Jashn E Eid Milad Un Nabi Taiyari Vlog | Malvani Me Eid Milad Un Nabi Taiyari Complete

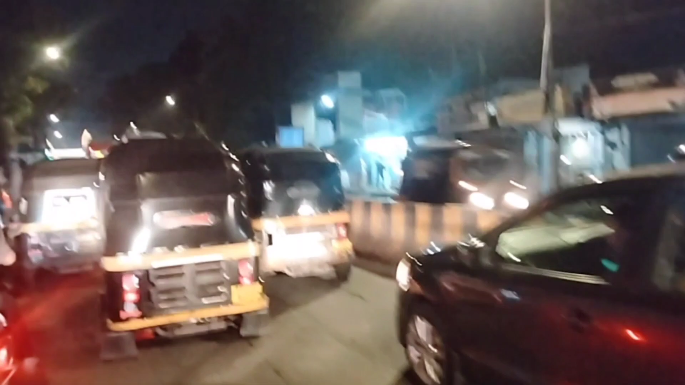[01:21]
دیکھیں گائز کتنا زیادہ ٹریفک ہے اید ملادن نبی کی وجہ سے میں ابھی کچھ بھی نام لیتا تھا ہوں غلط تو اگنور کرنا آپ تو ابھی آپ دیکھیں کتنا ٹریفک ہے